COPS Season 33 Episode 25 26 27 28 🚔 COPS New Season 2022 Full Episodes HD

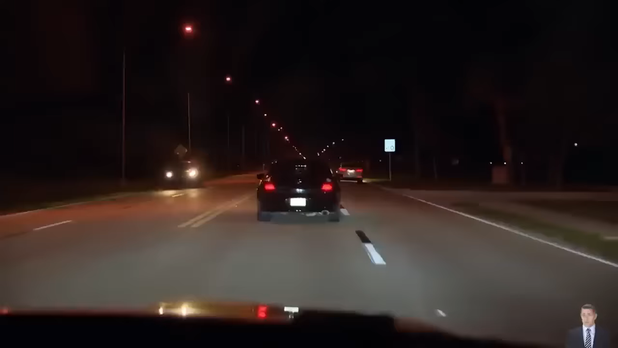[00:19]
I really love the fact that every day is different when you come out here and do your job. All right, so we're gonna pull this vehicle over. It looks like the tint is a little too dark. I'm just gonna see what's going on with him.
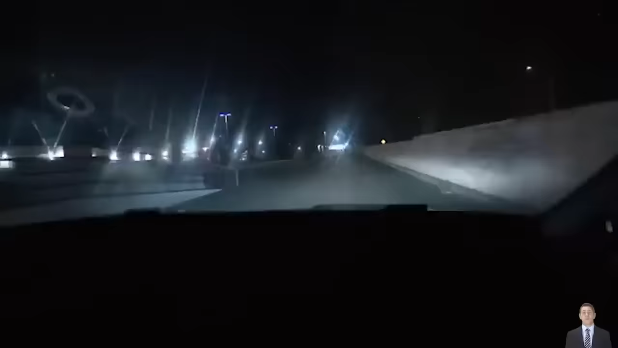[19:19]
So we're going to see if anybody's hanging out back here and see if we want to stop and talk to them.
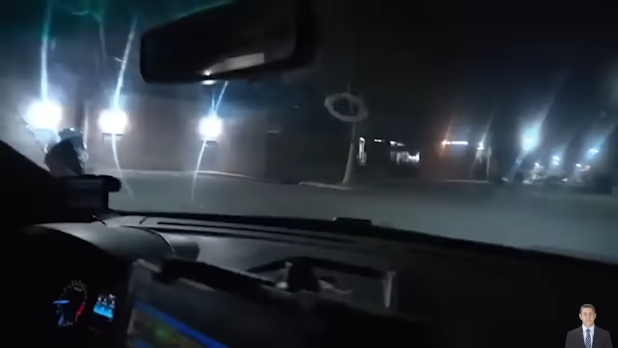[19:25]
95 on a bike stop. Oh, never mind. Just had a guy dip out on a bicycle.
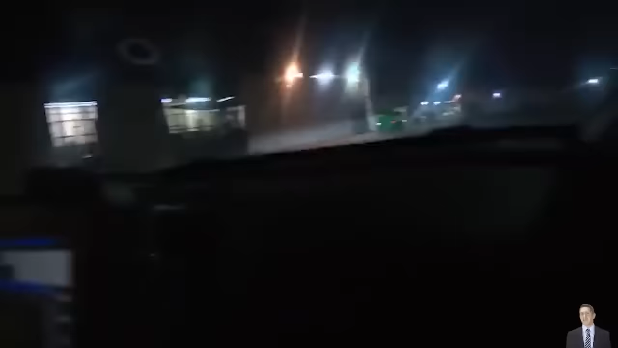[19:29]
I'm gonna try to catch him out front here.
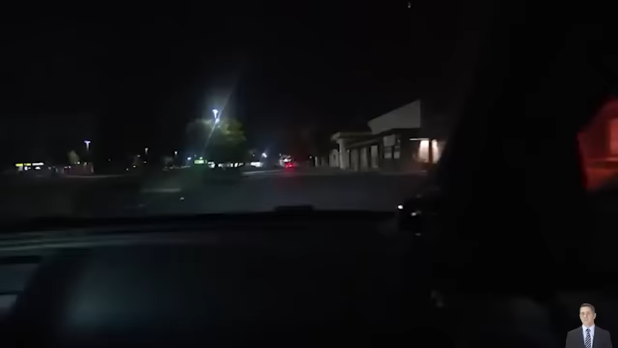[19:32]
Rocking him at 147. That's him, right? 95 on a bike stop.